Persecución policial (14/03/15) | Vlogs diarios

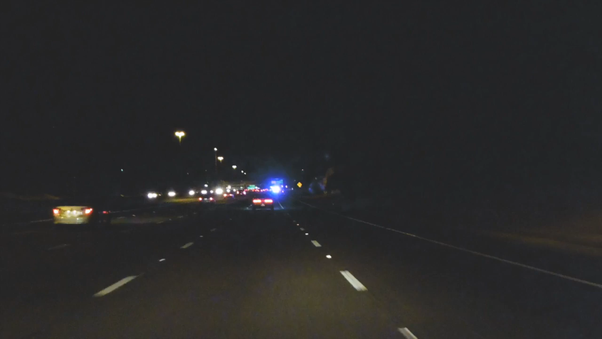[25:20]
No, hemos estado en medio. Sí, sí, hemos estado en medio. Hostia, otro más. Ole, mira cómo va. ¡Buah! Lo van a parar aquí ahora, además. Si lo cogen, lo paran por aquí.
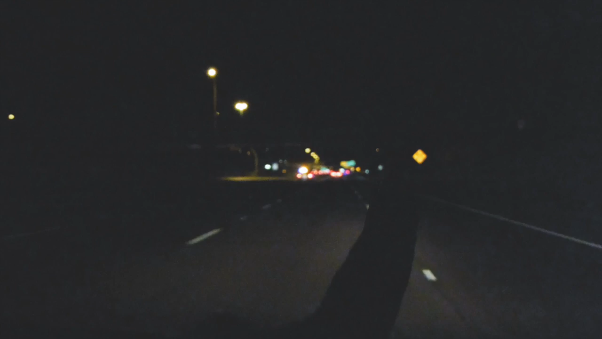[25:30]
Pero lo van a coger, lo he hecho muy mal ese. Sí.